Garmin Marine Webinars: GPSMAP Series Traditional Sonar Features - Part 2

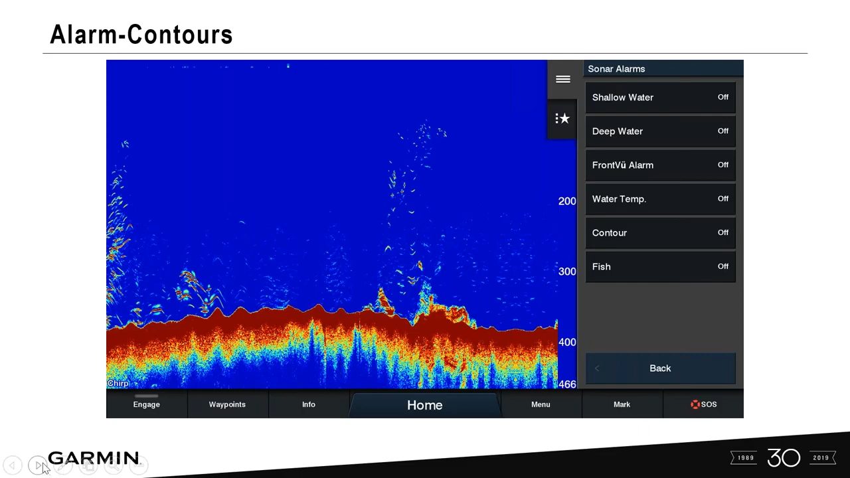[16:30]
you're not going to see this option on there to be able to turn on and off. You also have a contour in fish. So what we want to do in this example here, let's go in and talk a little bit about contour. This is where we can turn on the contour alarm and it gives us a range. So what we can do is pick a specific range, shallow and deep. And as long as we're within that range, we will not hear an alarm. If we travel shallower than let's say 150 feet, an alarm will sound.
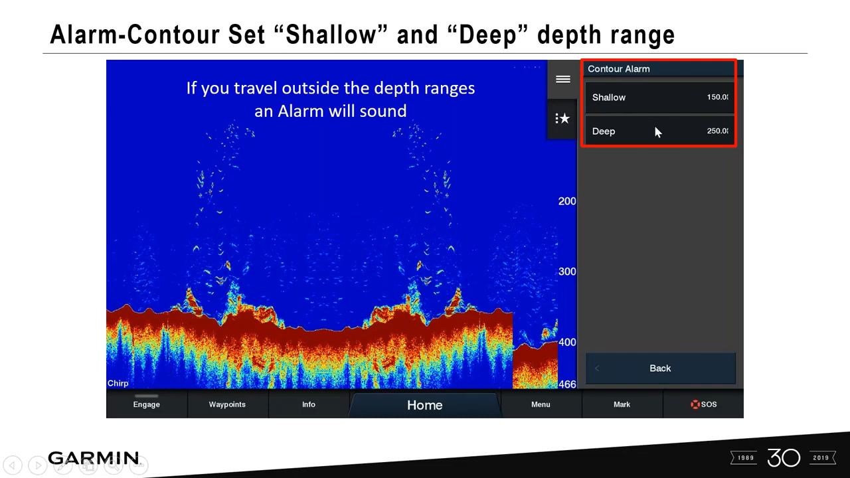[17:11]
So if we're targeting species within a certain portion of the water column, we can turn on contour alarm and get that information on the screen here, giving us the audible alarm.
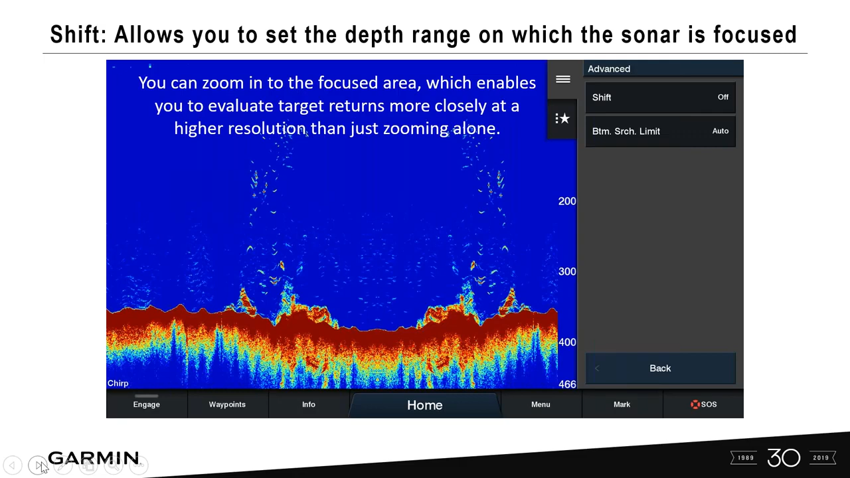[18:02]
But what the shift allows you to do is get a better return, better target return with higher resolution than just using zoom alone. So let's take a look here. So select shift. And now the slider appears here. And I can slide that to that particular depth that I'm targeting here. And if you notice, you get really crisp, good looking target separation on the screen itself. Good sized fish right there. You know, really good sized fish holding on the bottom.
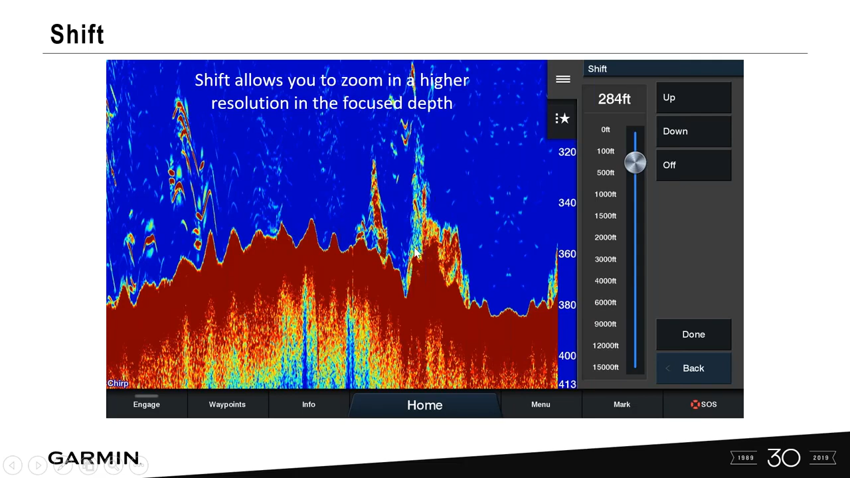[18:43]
So you can utilize shift to your advantage to really get good high resolution images closer to that targeted area that you're looking at. Okay, bottom search limit.
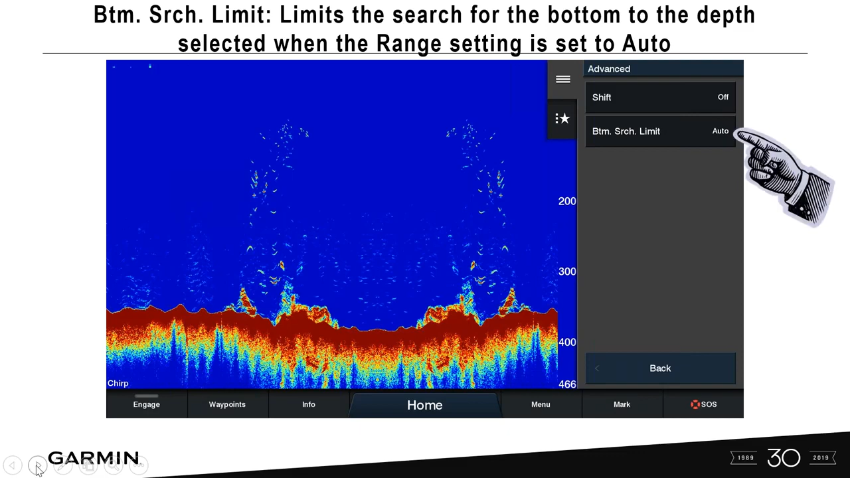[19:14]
Okay, auto obviously is the default settings. But what we have the ability to do is go into bottom search limit and pick a range. So if there is a particular range that I didn't want this sonar to, you know, dive deep down to and I'm only really targeting 300 foot depth, you can maximize your screen to that particular depth. Okay, it minimizes the time it takes to find the bottom itself so it's not searching.
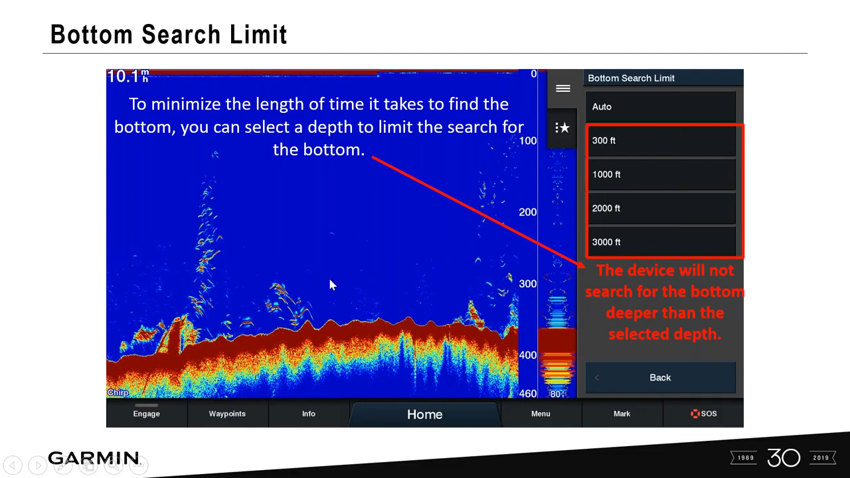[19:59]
If you're deep diving, you know, you're deep dropping and you're targeting, you know, a couple thousand feet, you might want to set that bottom search limit on there so that sonar functions to its fullest limits.
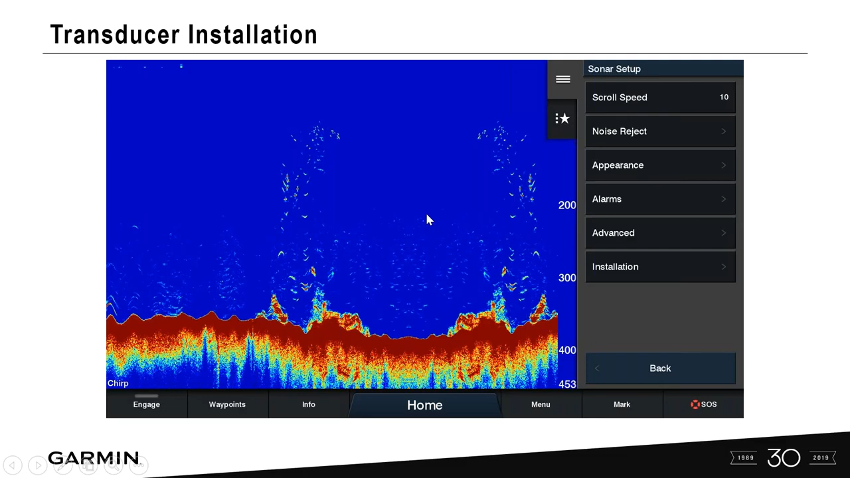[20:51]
Turn on power. There are certain instances where you're going to have to go in, though, and customize your transducer after the install. And you do that through sonar setup installation. And the first thing that we want to do is take a look at transmit rate. So I want to make sure to, to reemphasize this. I very rarely dive deep into the settings on this. I use a lot, a scope I turn on, echo stretch plus two, color gain minus eight.
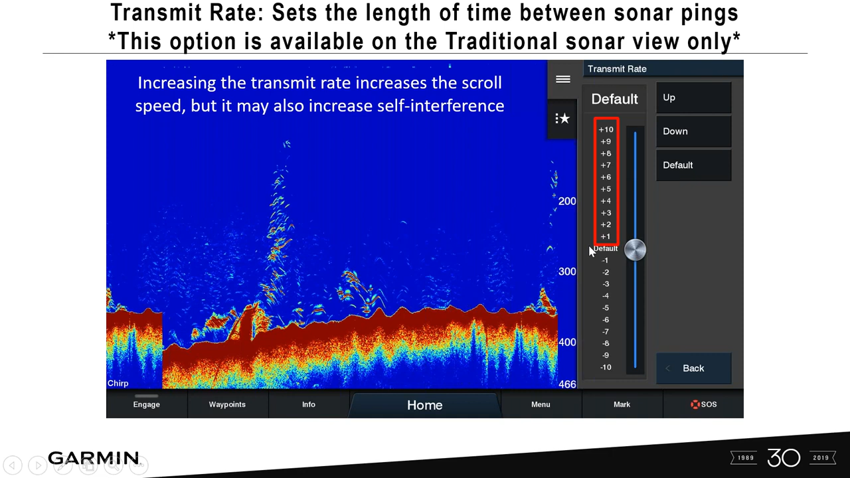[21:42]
Increasing the transmit rate increases the scroll speed, but it also might increase interference. Okay. So do this in small increments if you're actually adjusting transmission rate. If you decrease the or reduce the transmit rate, the spacing between the transmission pulses can help to solve some interference. So if it's interference, small interference, you might be able to remedy a small problem. But just remember that the majority of it is in the installation of a transducer.
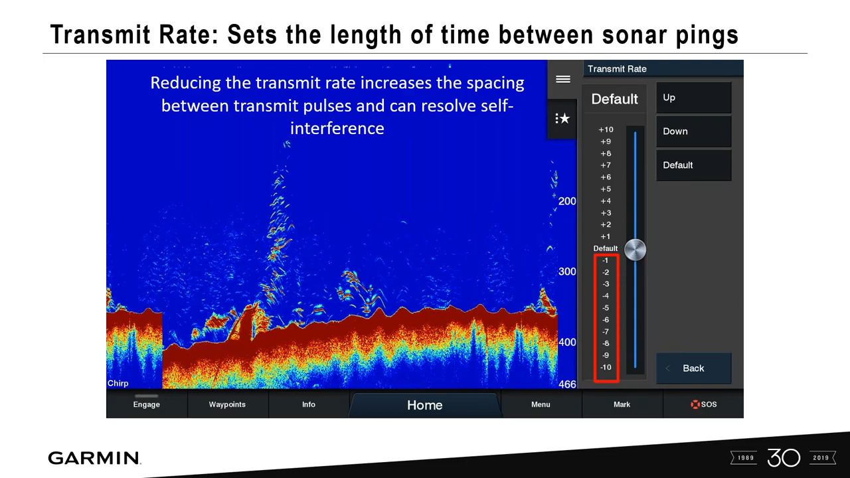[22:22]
You know, make sure your transducer cable's not wrapped around heavy power cables and cable tied and bundled amongst that. Because these aren't going to remedy those situations. But it can help in a small instance to where you can change that transmission rate.
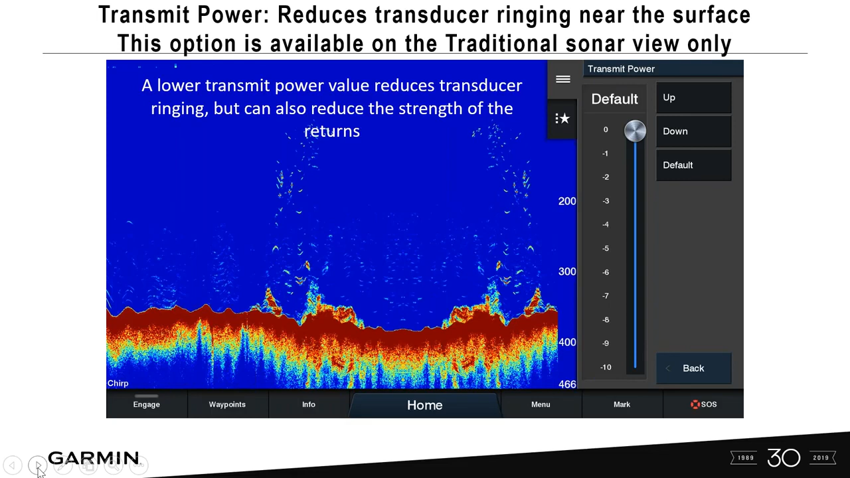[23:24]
Like I said, I very rarely dig deep into this setting here because there's probably larger issues on the vessel. If you're getting interference and the majority of time is RF interference, which can be remedied using a ferret or rerouting that transducer cable.